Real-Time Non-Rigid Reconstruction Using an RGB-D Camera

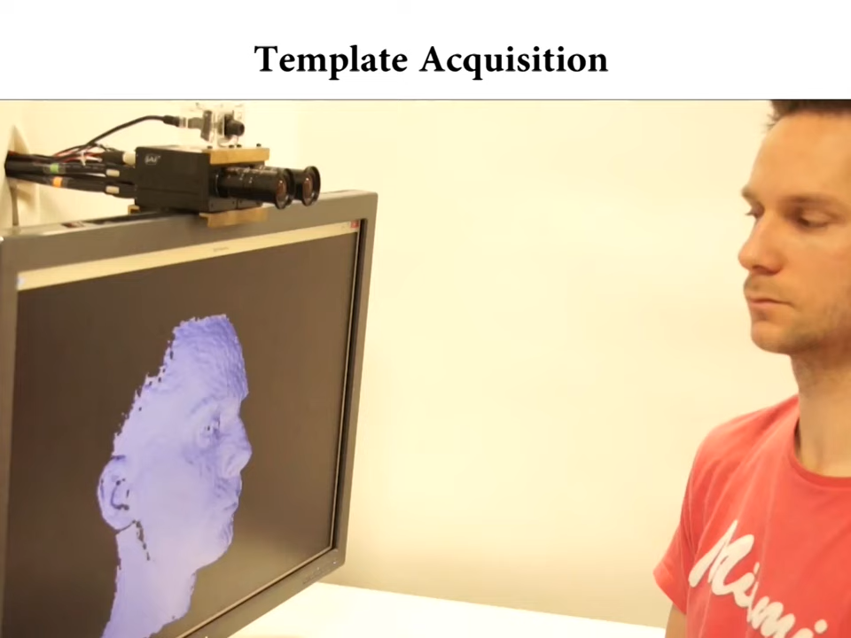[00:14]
The first step of our approach is to build up a deformation template under rigid motion. Once online template scanning is completed, we're able to capture non-rigid surface deformations. Here we can see how our method directly follows the facial expressions of the target.
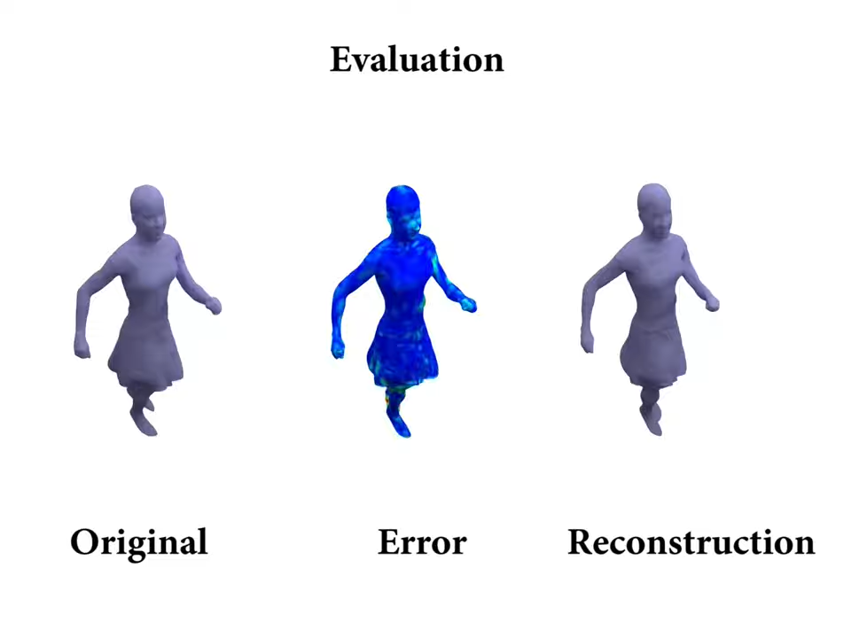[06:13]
Our deformation framework is still able to maintain real-time rates.
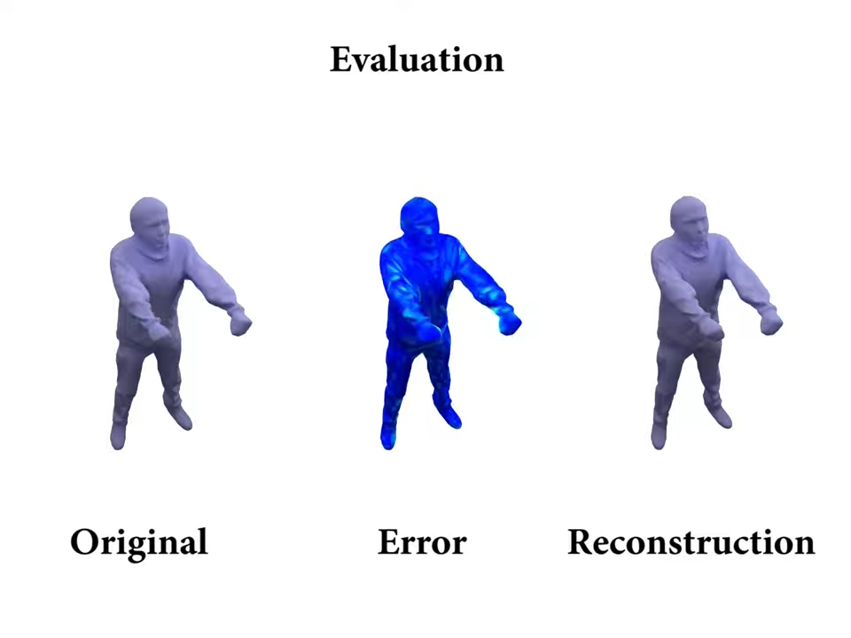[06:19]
Here, we visualize the regularization error resulting from local surface deformations.